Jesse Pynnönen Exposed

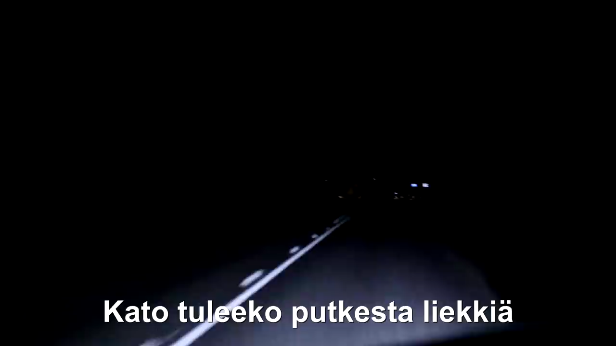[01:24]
Ei tuu liekkiä, ei tuu mutkasta liekkiä. Valkeakoskia Jajermoilla, mikäs täällä paukuttelee? Sieltä tulee ihan selvästi MP-poliisi.